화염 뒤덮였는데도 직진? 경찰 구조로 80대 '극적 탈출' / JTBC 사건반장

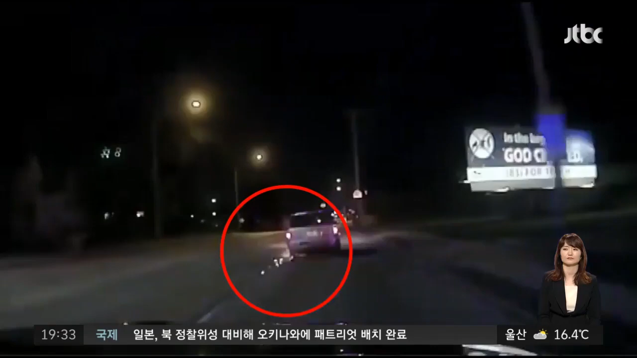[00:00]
앞차 바퀴에서 불꽃이 튀고 있죠. 운전자는 이걸 모르는 것 같습니다. 계속해서 달리고 있습니다.